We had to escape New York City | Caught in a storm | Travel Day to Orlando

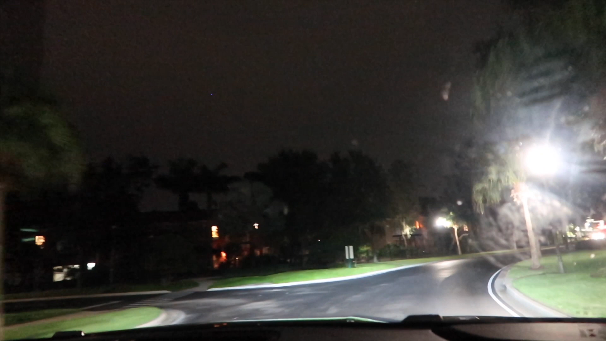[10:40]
Ooh, there are more people trying to get in. What does this sign say?
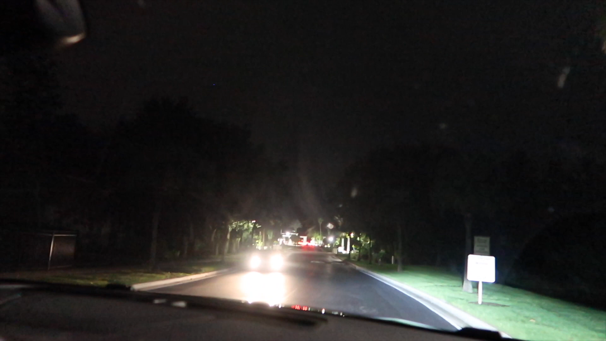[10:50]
We have no guests, visitors and vendors left lane and dolphin access card only right lane. We don't have no dolphin access card. No, we don't. Hopefully we get one. Oh, is that an express access thingy? No, it's just for people who have already been checked in I think. Yeah, okay. Well, we'll have a look.
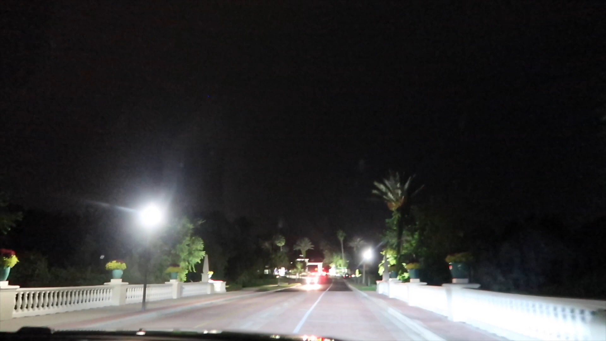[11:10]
Right, we got through concierge, or what do you call it?